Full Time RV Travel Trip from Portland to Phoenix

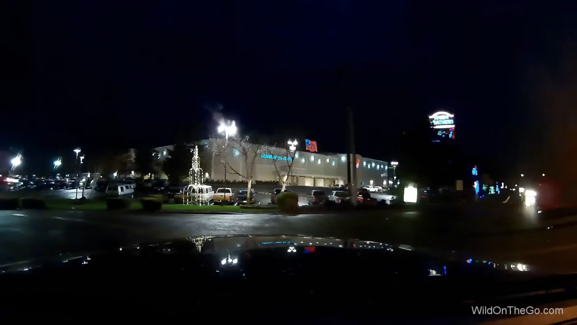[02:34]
Casino which we like to stop at casinos when we're traveling there they're really good overnight spots they
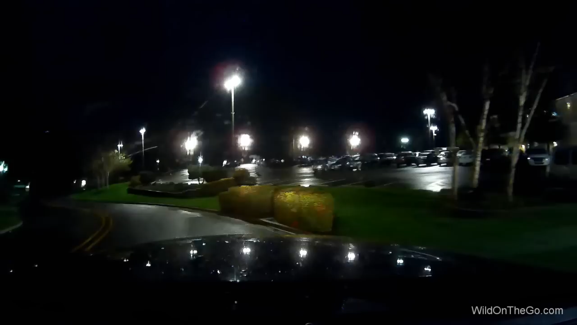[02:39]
have a a paid a park there with full hookups and a pool it runs about 40 to 50 dollars a night they also have a really nice truck stop there for fuel propane we chose the free parking across the street they have a nice well-lit parking lot you can stay for up to five days you can use your
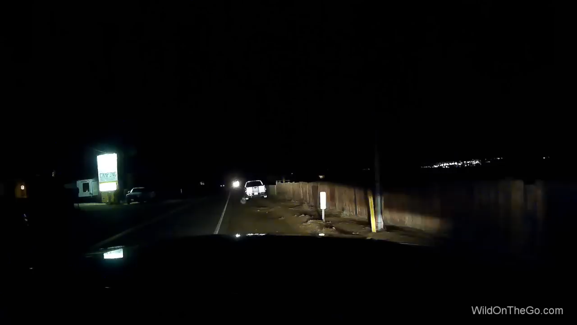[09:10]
planned to do it's not that we couldn't it's just that we didn't want to so anyway we stayed at the Shady Lane RV park when we arrived it was dark and one of the things that I like to do is to park outside of a park before I go in and I walk through it and make sure that everything is you know gonna work out for driving a big rig in there in the dark
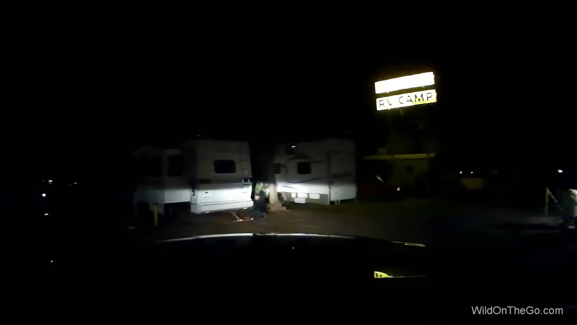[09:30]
and so I I did that and then they kind of guide you into the spot the spot that I got into was a little precarious
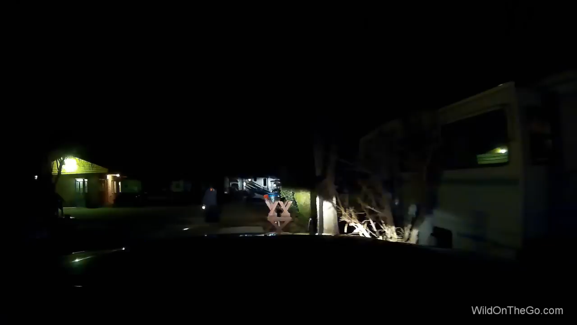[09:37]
but it did work and it actually worked very well and in the morning when I looked at the whole place it seemed